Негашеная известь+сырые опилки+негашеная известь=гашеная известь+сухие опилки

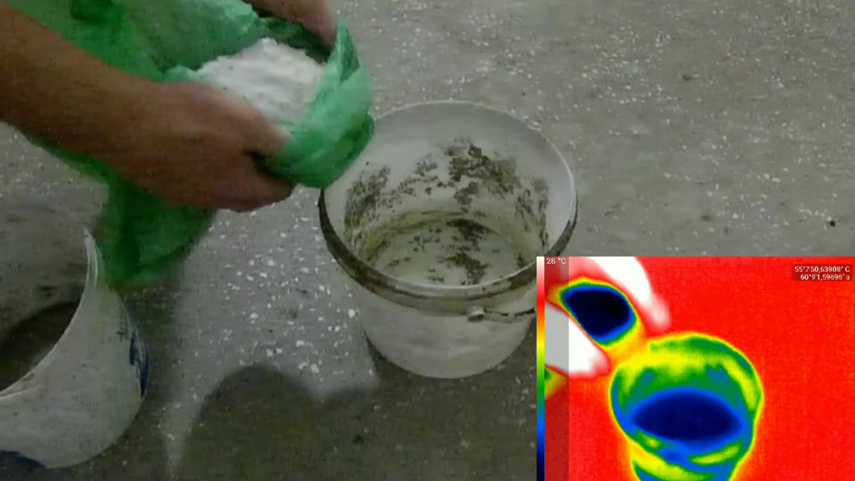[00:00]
Привет всем! Провожу эксперимент с негашеной известью и сырыми опилками.
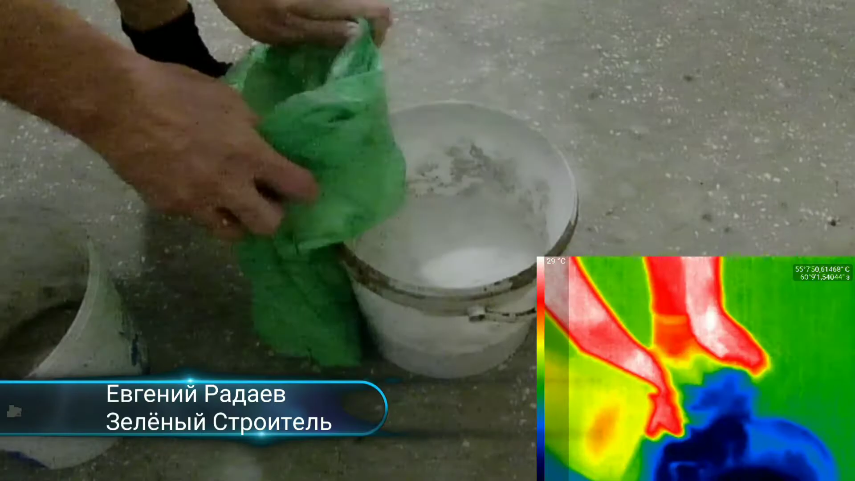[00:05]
Посмотрим, что получится. Вначале проверим известь, насколько она негашеная.
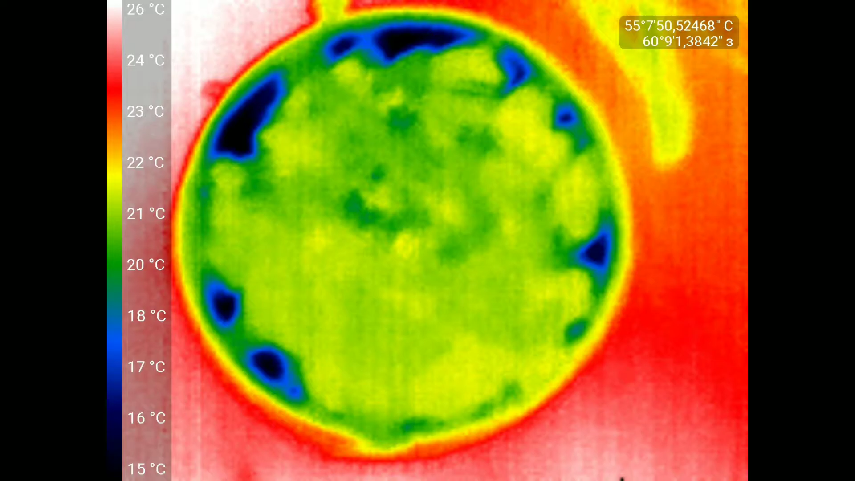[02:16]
On screen: scale top 26°C, scale bottom 15°C
и ничего не происходит через часа 4 измеряем влажность
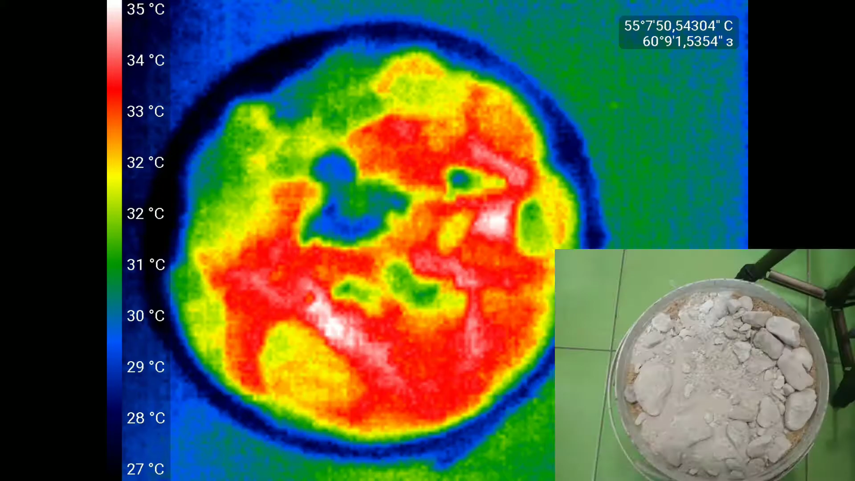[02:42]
извести возросла до 35 градусов пробую изобразить конденсат с кровью температура поднялась до 90 градусов
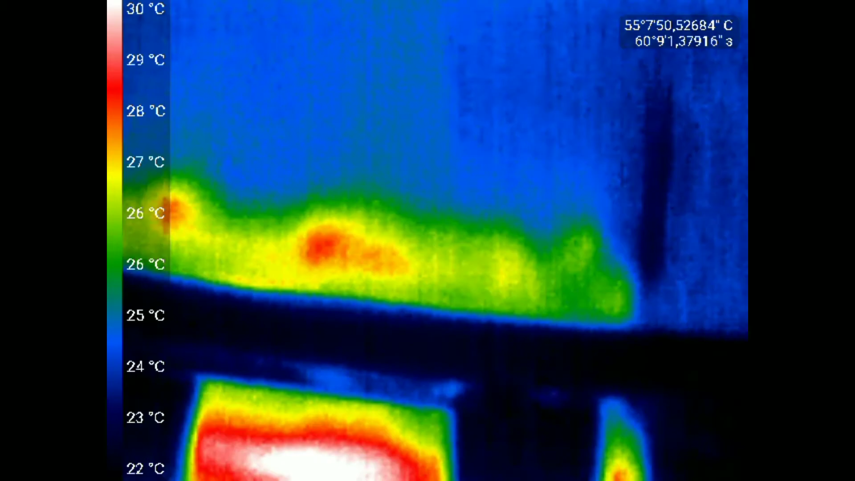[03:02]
на дне ведра температура 30 градусов через
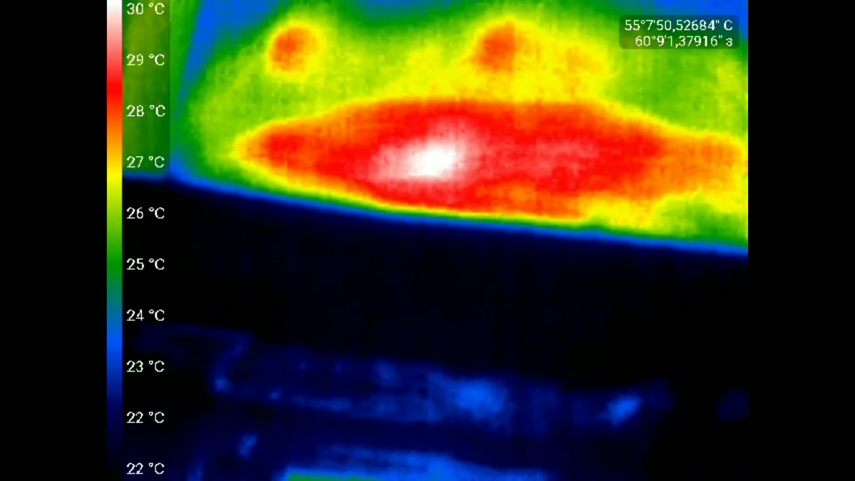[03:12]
On screen: scale top 30°C, scale bottom 22°C
10 минут температура известия опустилась до 77 эта
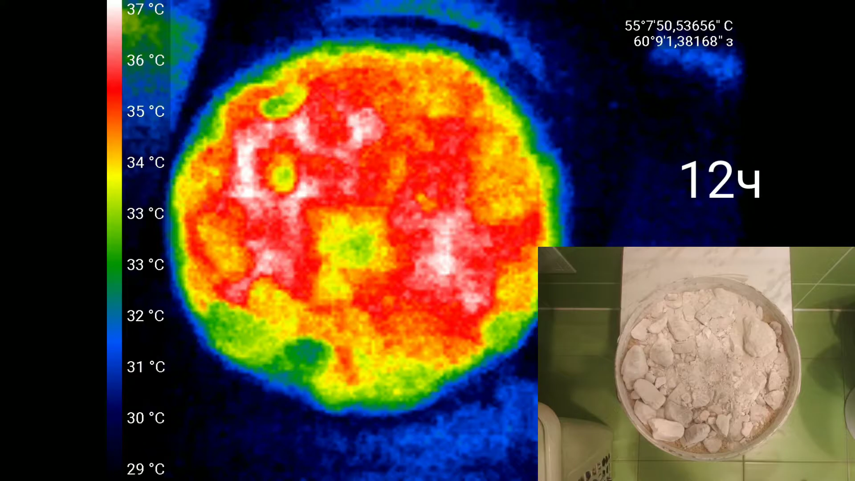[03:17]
On screen: scale top 37°C, scale bottom 29°C
картинка через 12 часов через сутки и так далее
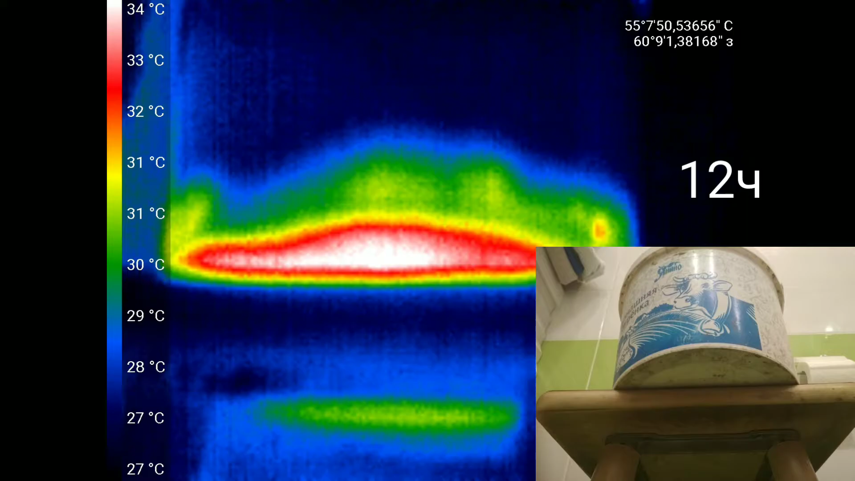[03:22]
On screen: scale top 34°C, scale bottom 27°C
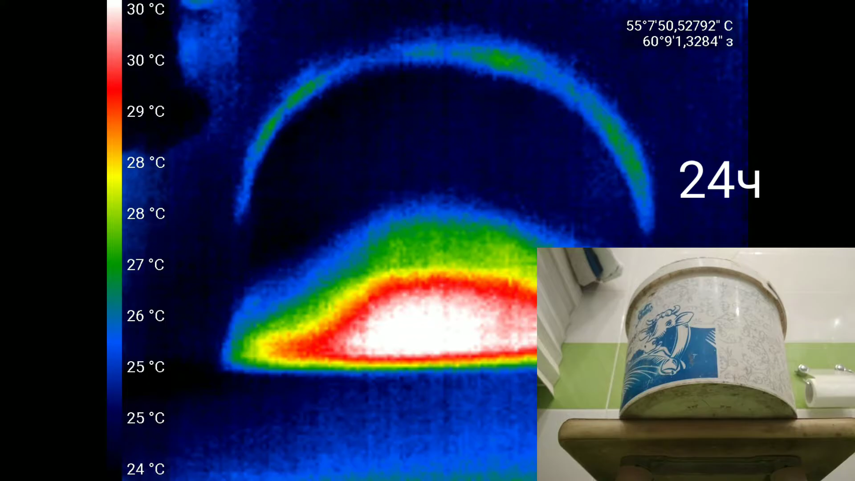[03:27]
On screen: scale top 30°C, scale bottom 24°C
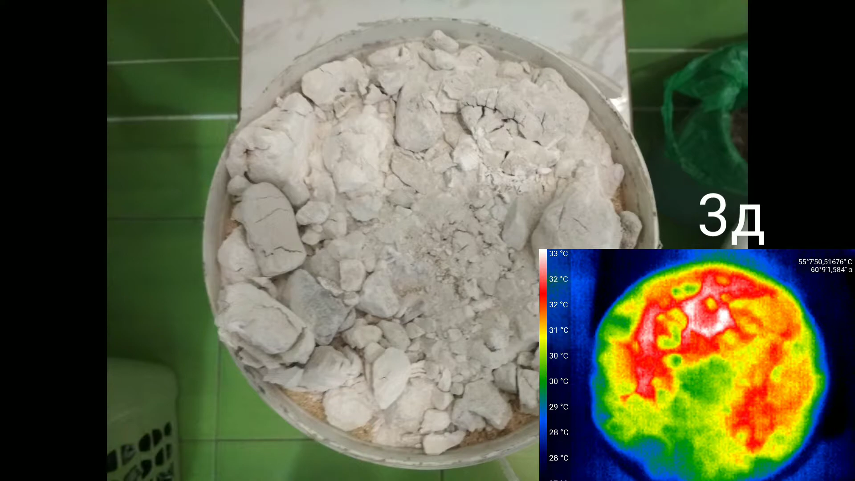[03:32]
на третьи сутки стало заметно что комки потрескались и известь начала увеличиваться в объеме на четвертой сутки измерил влажность известь 6 процентов опилки 33
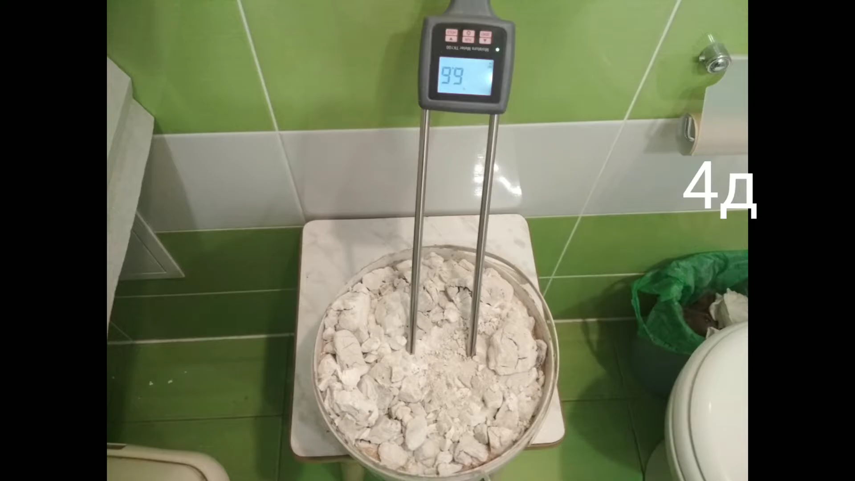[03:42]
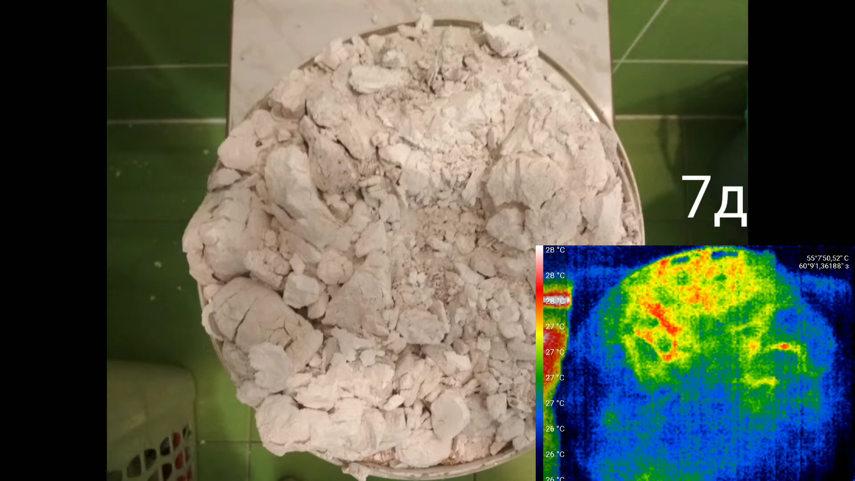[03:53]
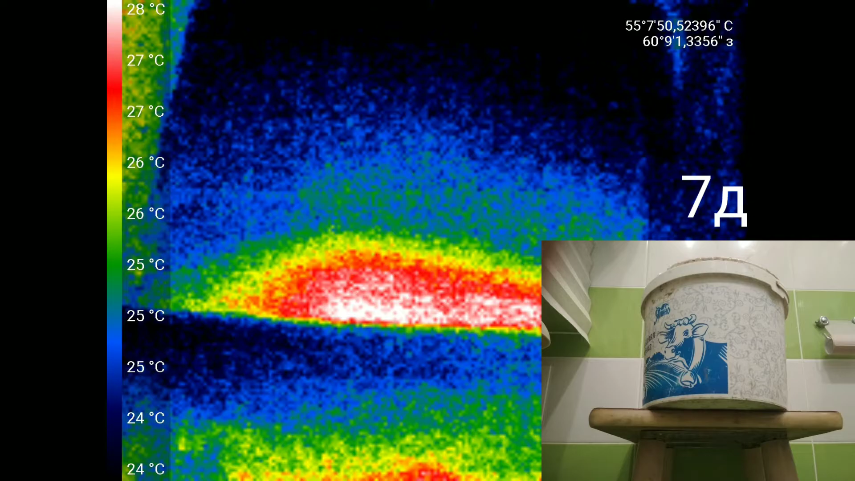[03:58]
On screen: scale top 28°C, scale bottom 24°C
на восьмые сутки температура 30 градусов и известь уже вываливается